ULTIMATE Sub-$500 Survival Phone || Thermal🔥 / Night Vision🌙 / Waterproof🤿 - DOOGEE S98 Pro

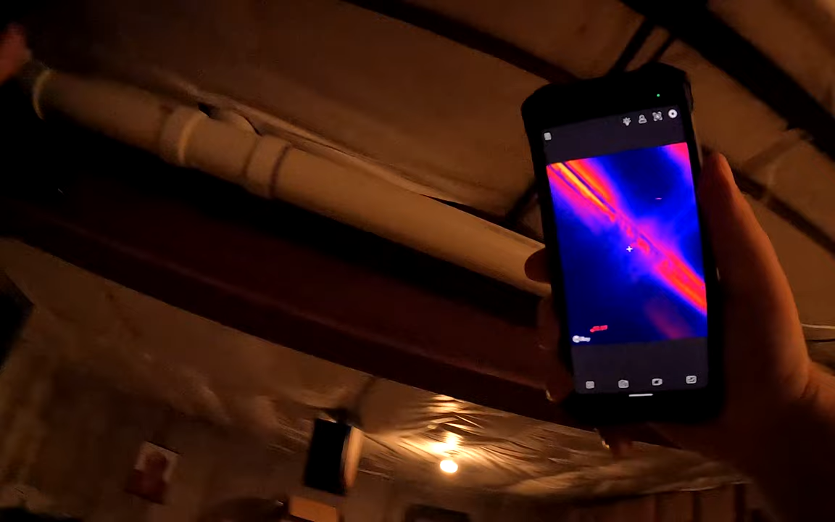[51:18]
And I can see how far the hot water goes down.
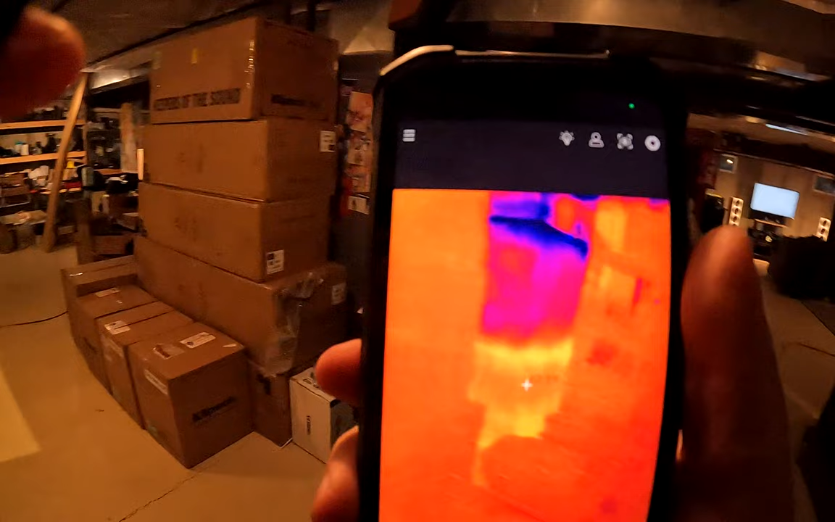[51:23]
The amount of troubleshooting, like, I have videos in the garage of the cats, but other there's cats in my garage that I adopted for my family.
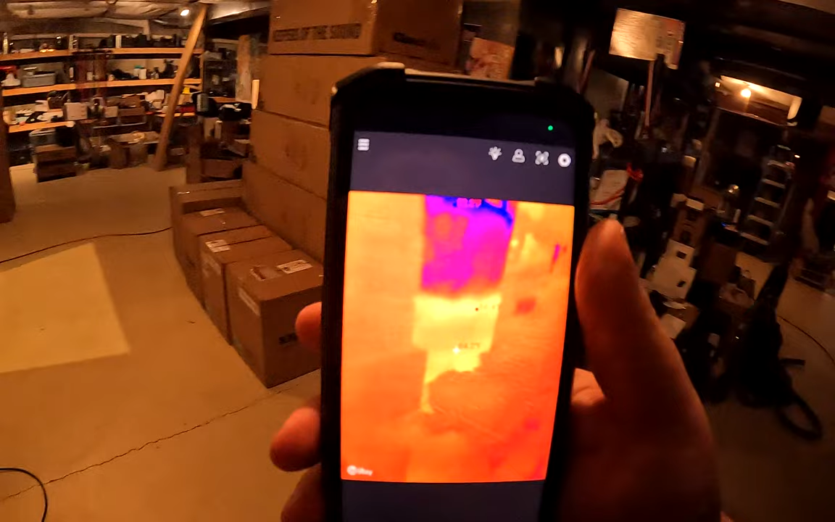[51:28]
So, there might be a cat in here at some point. I'm not making promises.
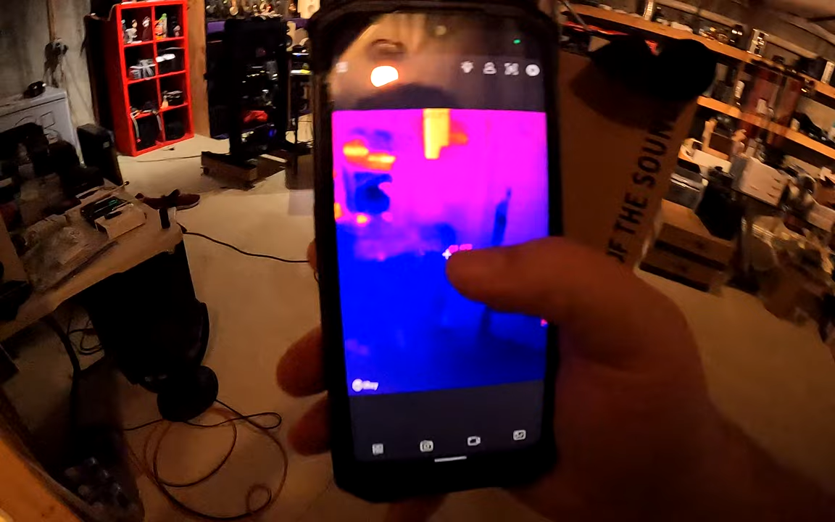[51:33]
They're slightly feral. But, just the ability. Look how hot my shoes are.
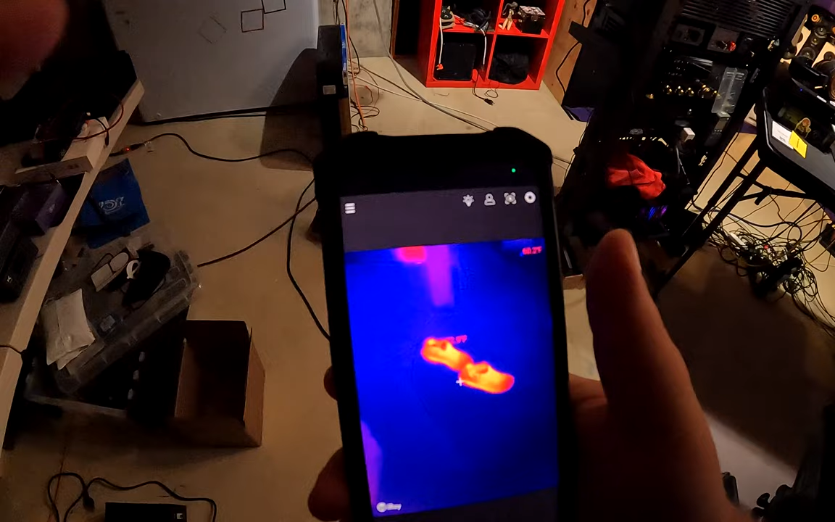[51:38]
Like, if you take this out and point it into a field, I can see the horses 500 feet away.
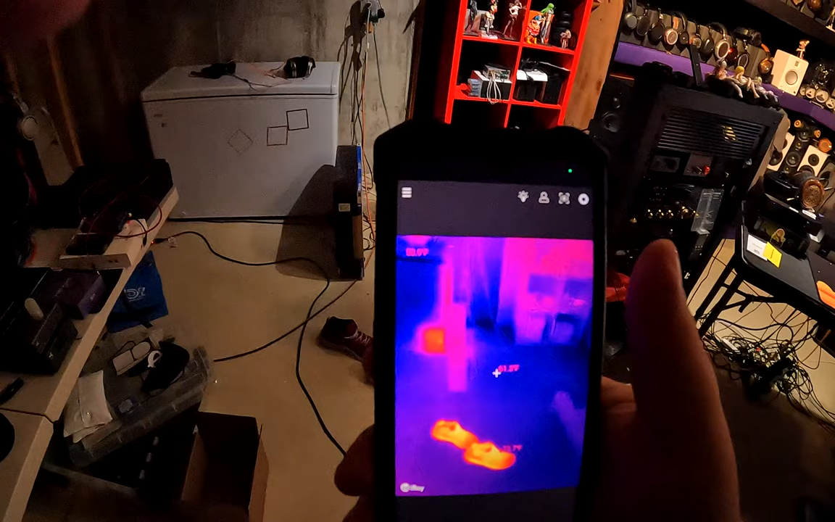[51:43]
Like, this is not just something that like, oh, that's cool, I can see my feet prints.
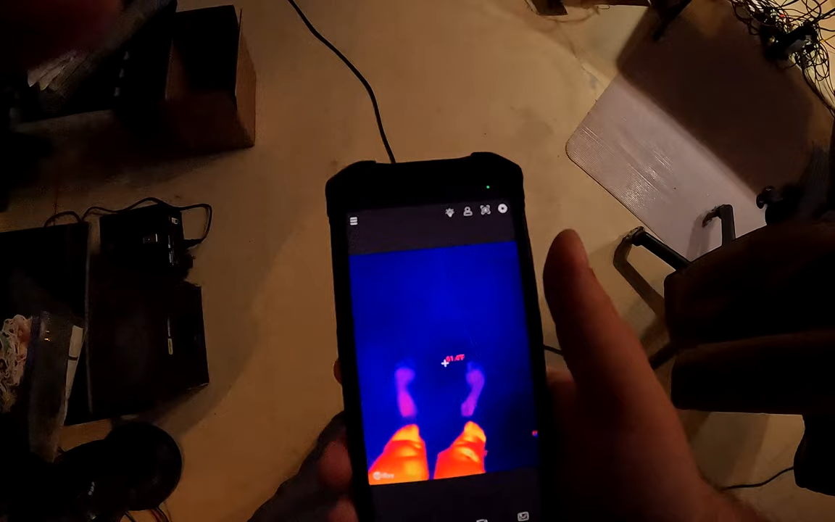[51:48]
This is another one of those, I'm in the woods that I need to navigate.
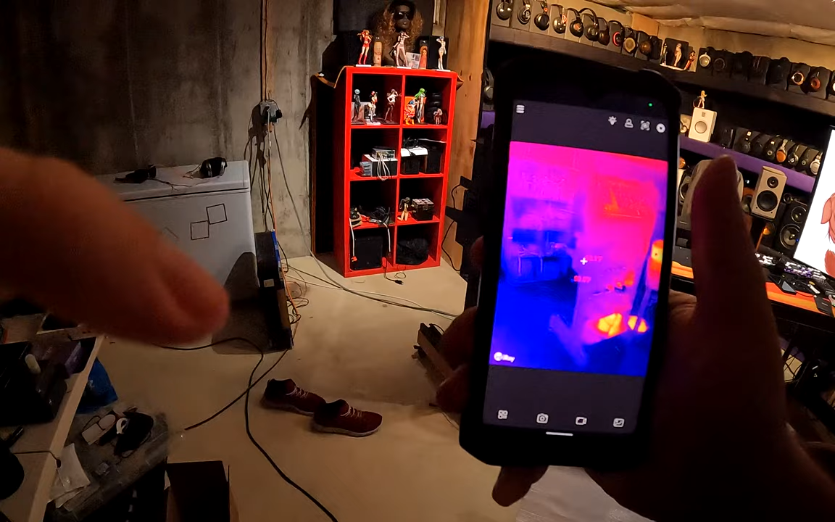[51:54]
Oh, wait, I hear something coming. Fucking turn yourself into predator.
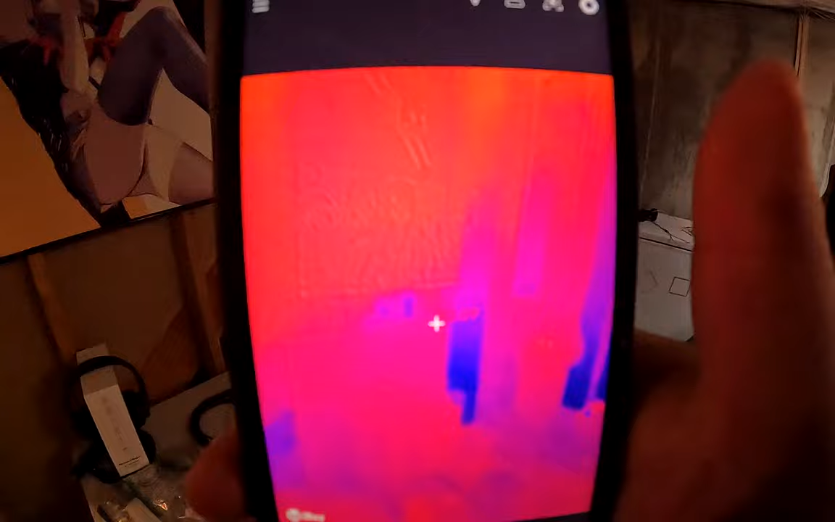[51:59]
You literally become the predator. Is anything on in this? Wait, I was walking around over here and I'm like, what the hell was that?
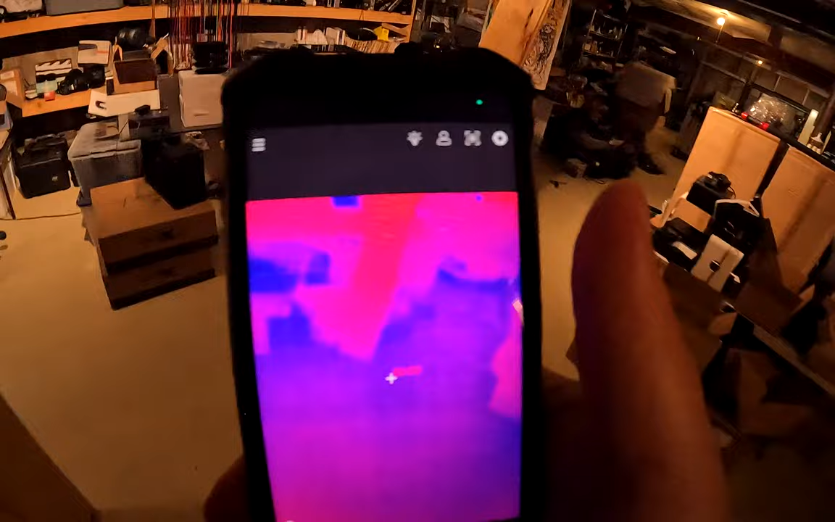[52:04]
What the hell was that? It's so bright. It's so orange.
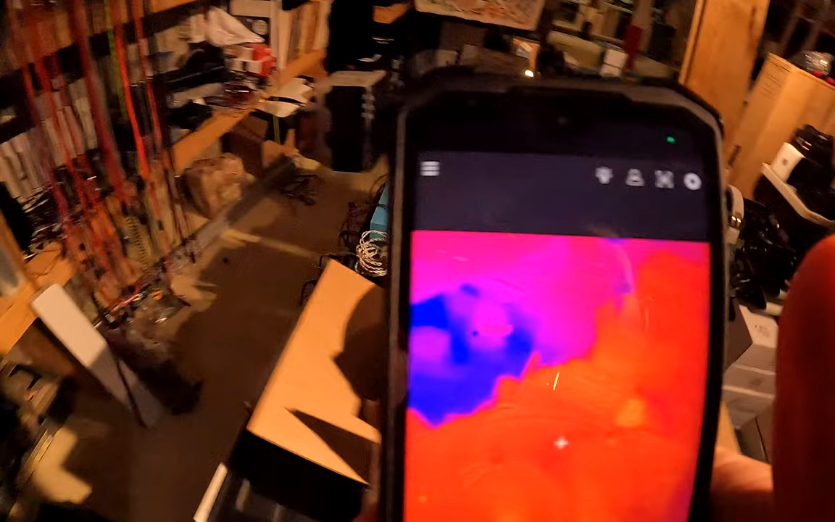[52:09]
Oh, is that the burning rig? Yeah. The burning rig is running, the Tascam MH8.
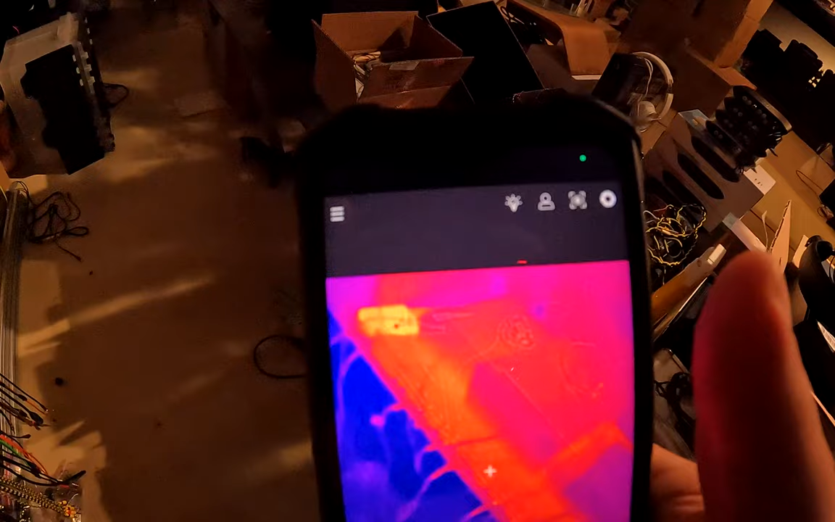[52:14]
In fact, look, there's the hottest thing on the desk.
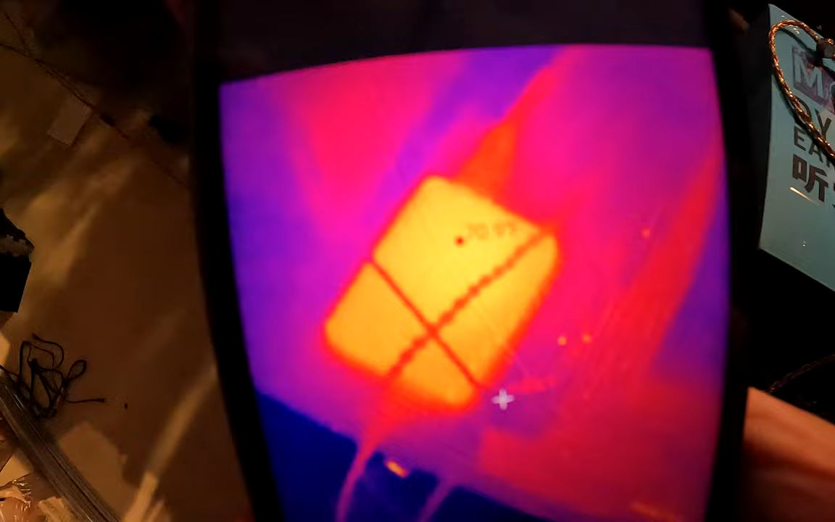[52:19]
That's the little Hibby R3 Pro that just sits there all day running.
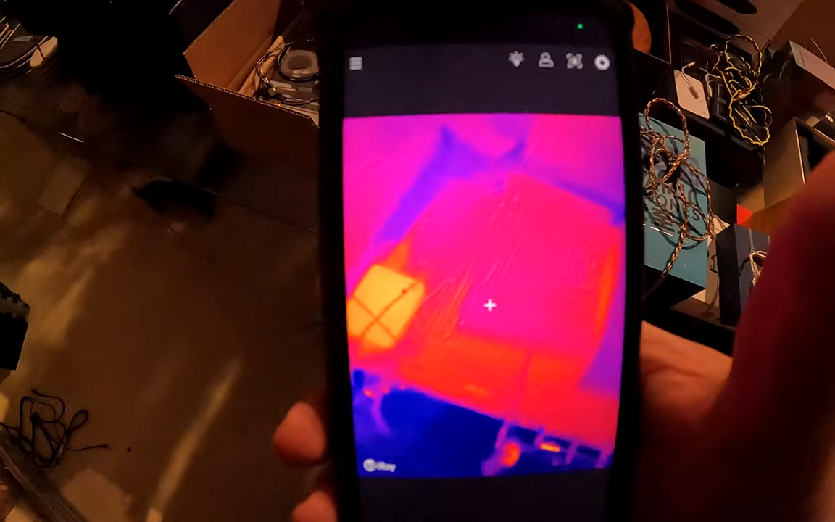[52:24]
The amount of shit that you can just assess.
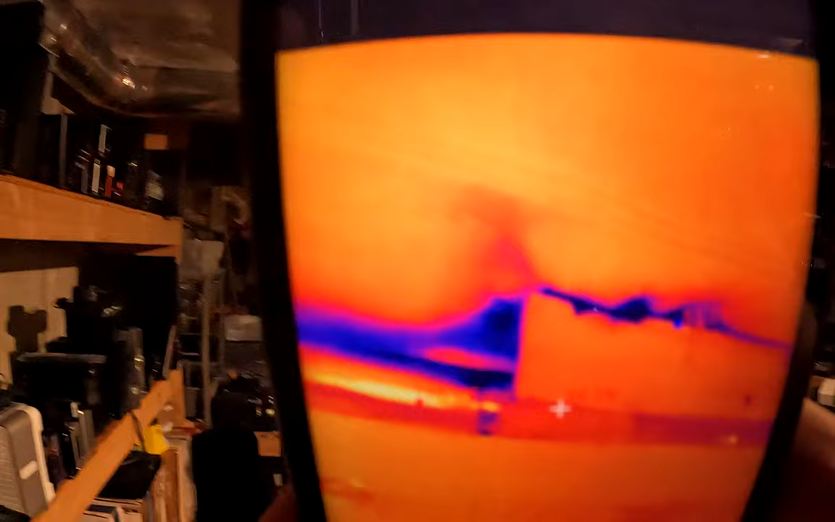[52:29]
It does have a problem with silver things, though. like it'll show real cold or reflect heat off of glass and things.
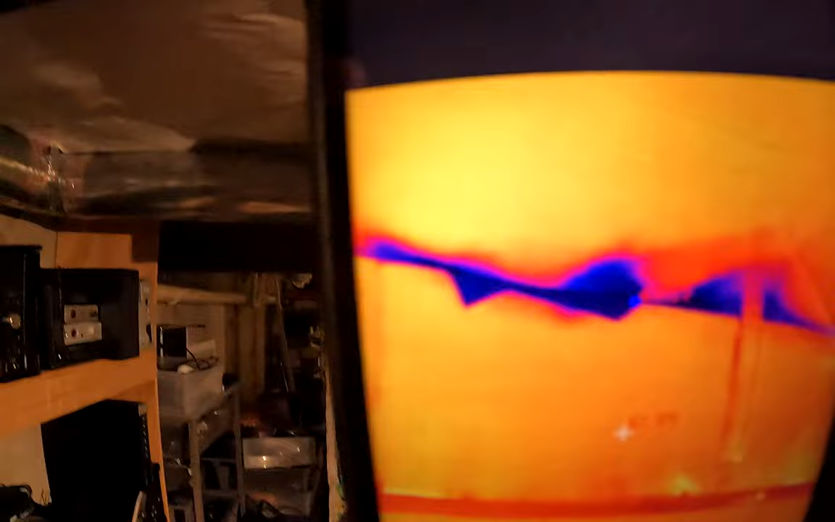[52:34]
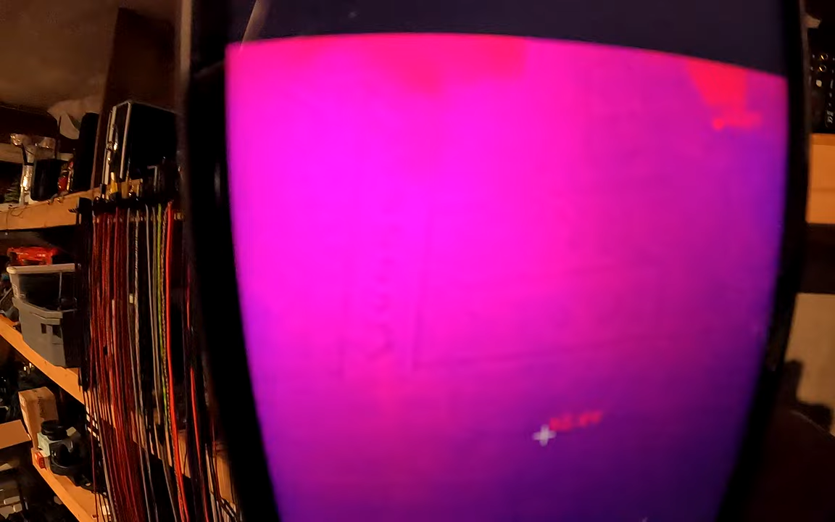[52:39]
Like if I look at my refrigerator upstairs which is stainless steel, it basically looks like a mirror and you can see your reflection in it.
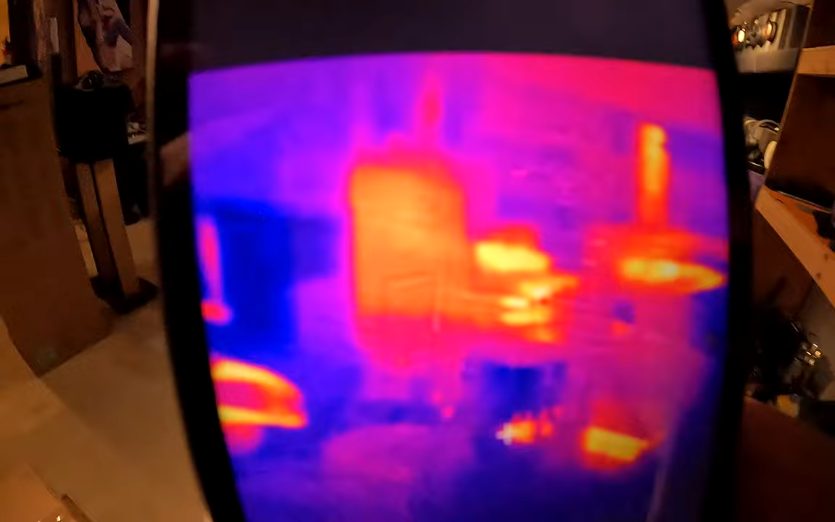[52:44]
So here is the controller for the big light which is not on now, but that thing is still retaining a lot of heat.